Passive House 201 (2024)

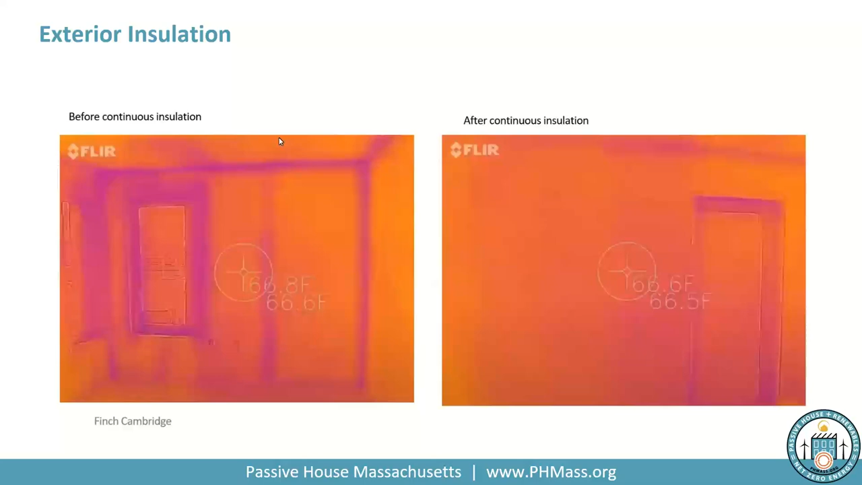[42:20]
The cavity insulation is in here, but the mineral wool is not. And then on the right, you're seeing after the mineral wool was put off. So you're seeing that mineral wool does have a direct impact on thermal bridging through the studs. That's one of the reasons we need to use it. So now I'm gonna transition into thermal bridging. So what do we mean when we talk about thermal bridging? I mentioned it a lot. But what it is just places in your wall envelope, in your building envelope, where heat can transfer easier than it can through other materials. So certain materials, wood, metal, concrete, heat can travel easily through these materials compared to insulation, which has a very low thermal conductivity.
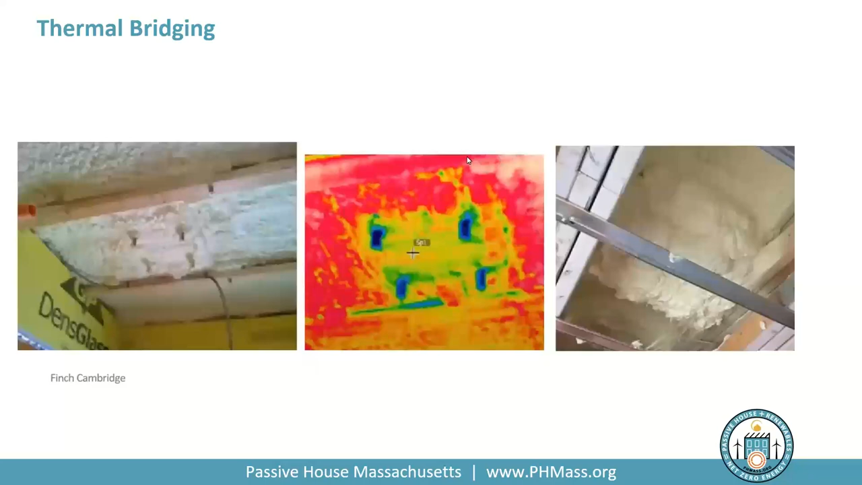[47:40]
So they had to go through and spray foam over all those afterwards. But it's just an example of where, you know, you might find a thermal bridge late in the process, but you still have to address it. All right. So right now, this is just kind of showing you the different concepts of the building envelope layers.